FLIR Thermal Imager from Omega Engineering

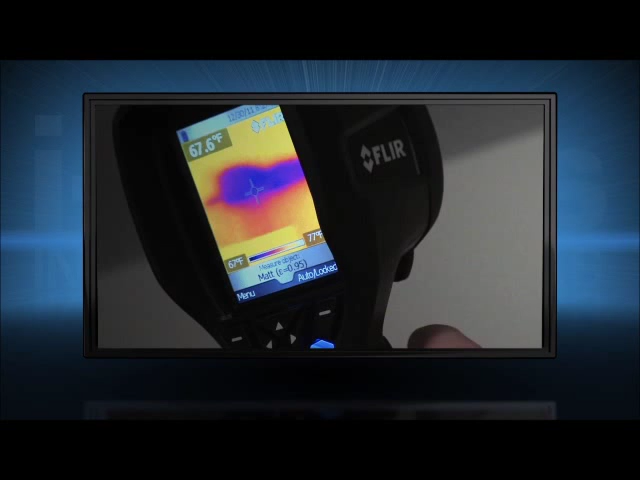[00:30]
On screen: spot 67.6°F, scale top 77°F
electrical overloading, overheated equipment, and other potential problems fast.
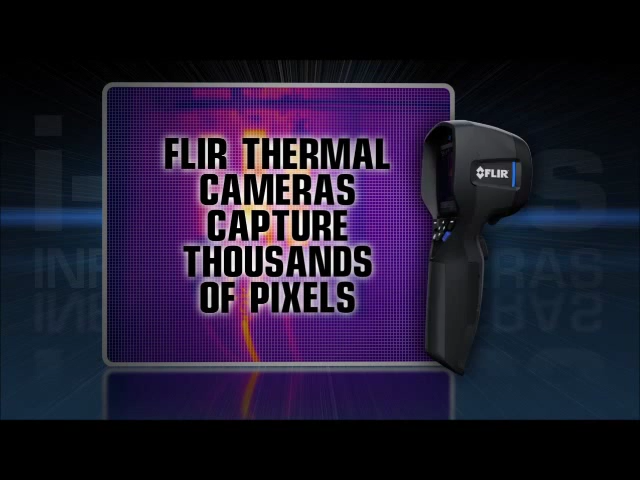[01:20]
That's why i-Series is the perfect replacement providing crisp thermal imagery and thousands of true temperature readings in
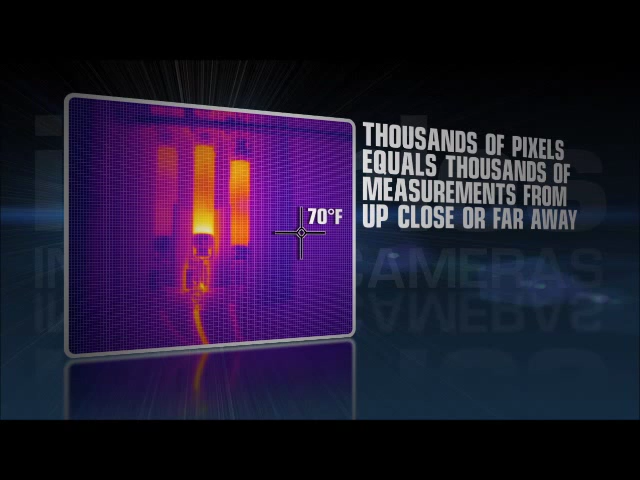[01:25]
On screen: spot 70°F
each frame to give you the complete picture instantly.
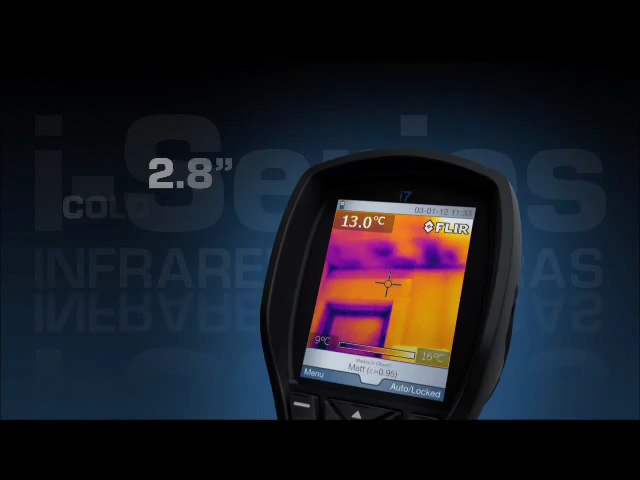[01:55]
On screen: spot 13.0°C, scale top 15°C, scale bottom 9°C
To save images just pull the trigger and i-Series saves a standard JPEG right onto